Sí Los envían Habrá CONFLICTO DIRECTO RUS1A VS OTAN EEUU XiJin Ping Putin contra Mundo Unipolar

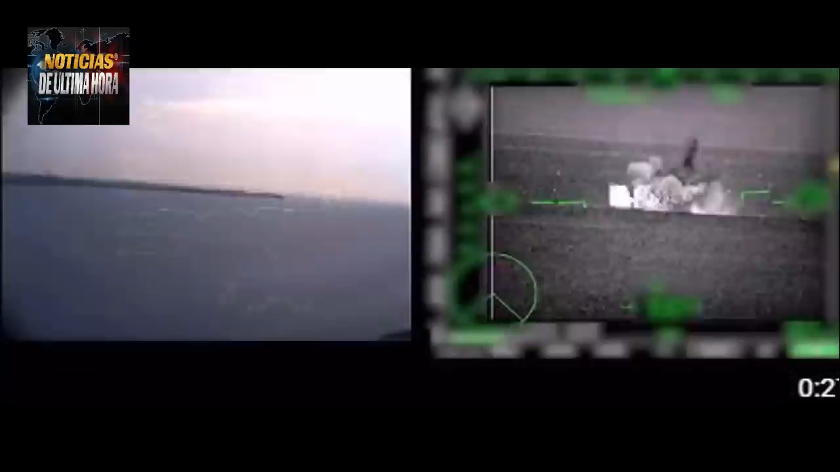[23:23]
En las imágenes se pueden ver cómo las tripulaciones de los helicópteros K-52 detectaron la barcaza y después se estableció